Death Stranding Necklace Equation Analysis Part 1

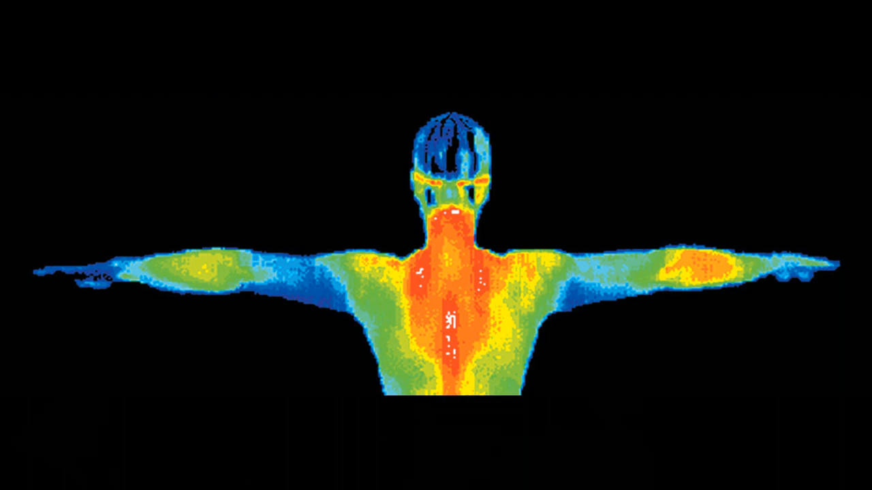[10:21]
So that's the space is the picture. And then you can see the, the quantity of heat that's being measured, right? Which is the red.